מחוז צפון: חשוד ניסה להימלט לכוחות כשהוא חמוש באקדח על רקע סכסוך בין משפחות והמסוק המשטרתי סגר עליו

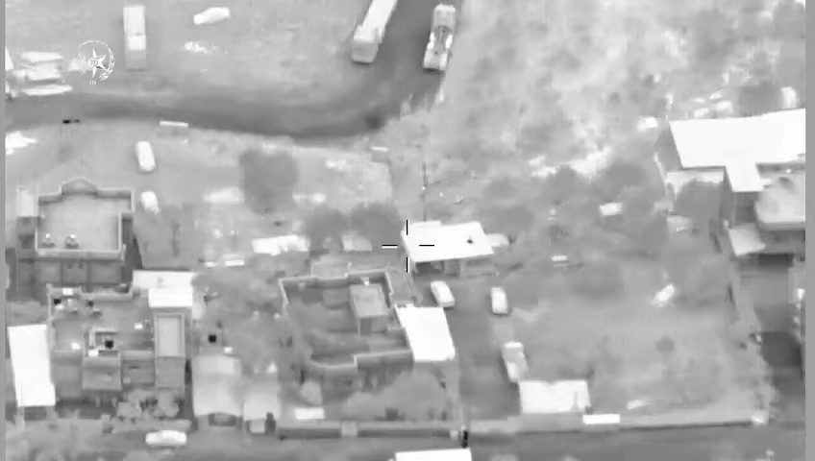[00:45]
שממול יש שני רכבים מלפני השככה נועד חיובי,
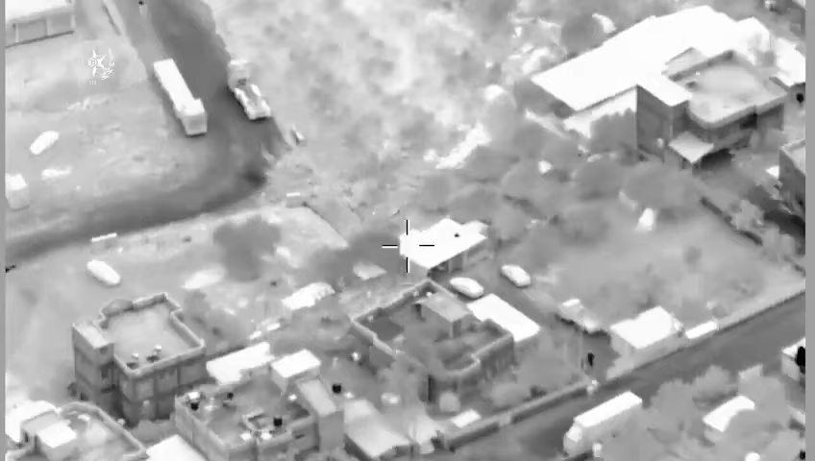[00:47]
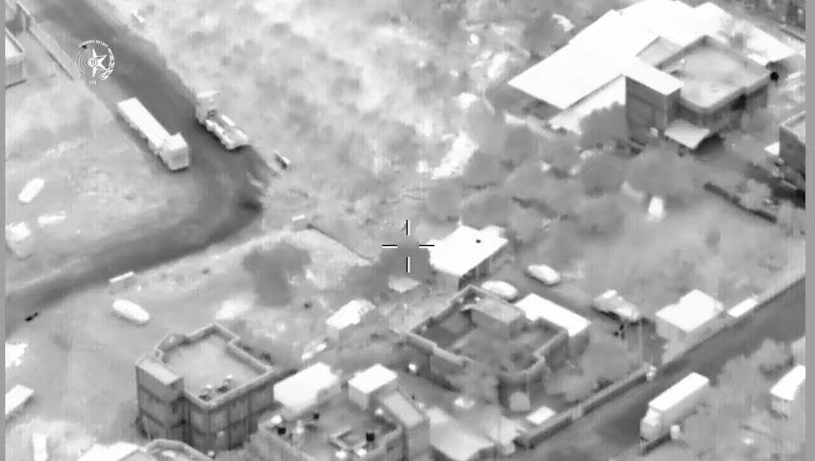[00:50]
מזהה, אתה נכנס פנימה הוא נכנס ובתוך השככה הזאת הוא מחפש בדיוק ישר,